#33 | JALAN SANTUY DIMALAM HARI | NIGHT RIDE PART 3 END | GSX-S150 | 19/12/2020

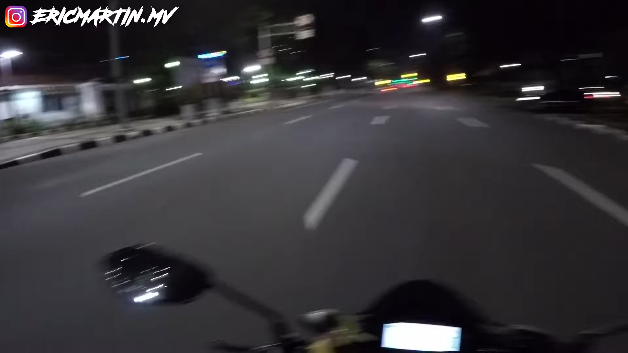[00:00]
kita mau belok kiri nih. Ada nyebrang cuk. Cowok semua lagi larinya lenje lagi. Gak ada tenaga. Kiri. Ini ambil kiri anjing. Emang kalau lurus itu kemana?
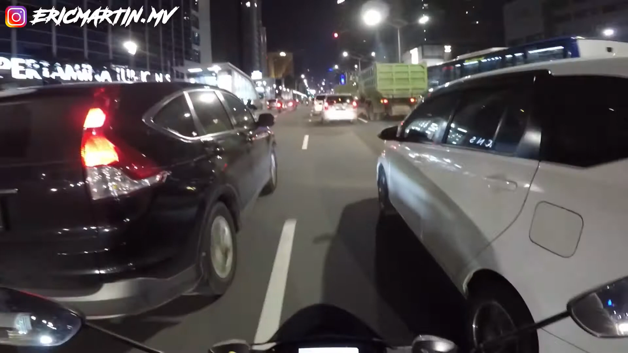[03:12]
Iya, gua udah lihat kok. Udah, maju. Kosong. Maju. Mantap. Wih, ramai banget, rame. Ming. Belakang tadi kita Sasageo, dia ngeliatin anjing. Kita beraliansi. Aduh, ini Astrea lagi nyetut-nyetut lucu lagi.
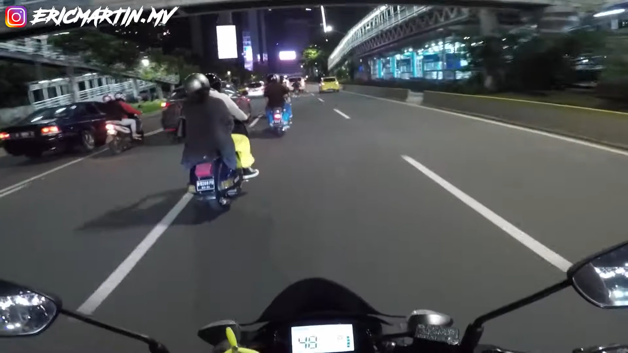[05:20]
Gue di jalanan. Ya benar kan, enggak salah. Gue di kanan, gue di paling kanan. Kalau enggak terlalu jauh kok, gue masih lihat. Dadah, maju. Aku di mana lagi? Aku di jalanan. Aduh, jalan jelek. Aduh. Lompat seluar. Ayo maju. Gue di paling kanan. Ada paling kiri. Udah gue lewatin.
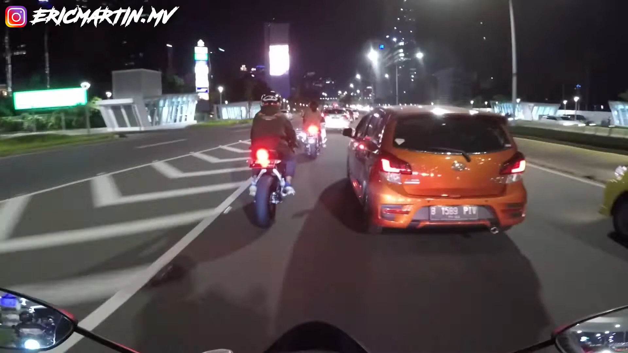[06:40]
Ustaz itu merahnya sampai ujung coy, lihat tuh. Stop lamp sampai ujung merah semua. Mantap. Iya, ambil kiri lah. Ambil kiri. Cok. Belum jamnya nih soalnya. Iya, mantap. Iya.
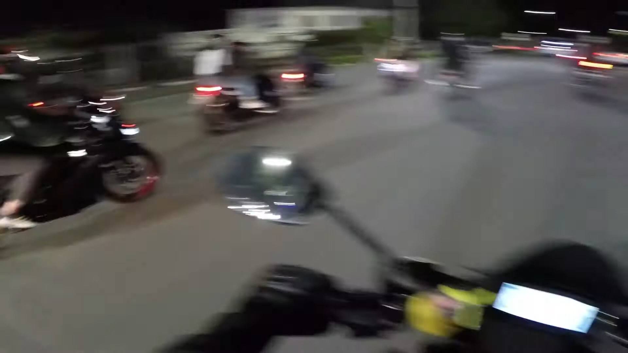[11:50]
Nih, udah nih, sen kiri. Sen kiri, anjim jangan ambil kanan. Nanti orang ada crash lagi gak lucu nih. Nih, makanya. Enggak, itu aftermarket. Buka gak sih tamannya? Bisa gak? Depan lagi. Nah, itu baru, belok kiri.
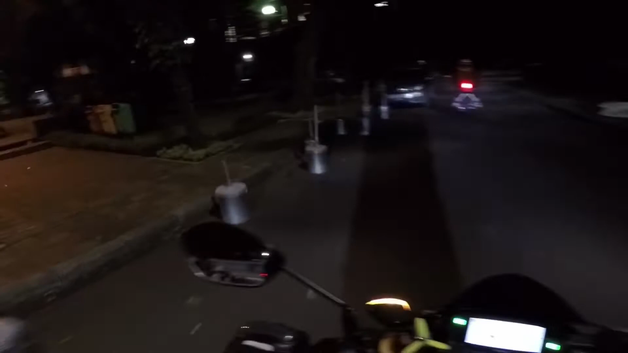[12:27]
Udah sini aja dulu lah ya. Iya, belakang mobilnya sini. Sini, belakang mobilnya.
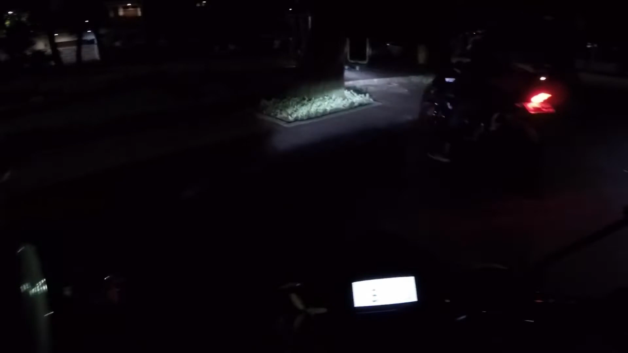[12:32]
Nah, sini aja dulu lah. Sini aja dulu. Beli kopi. Iya, miring dikit.